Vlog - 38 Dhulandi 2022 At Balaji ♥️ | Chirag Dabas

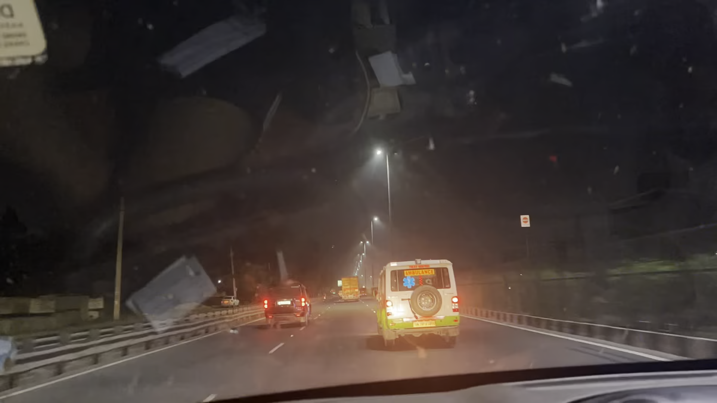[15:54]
भाई गुड़गांव पहुंच चुके हम लोग और टाइम हो रहे सुबह के 3:30।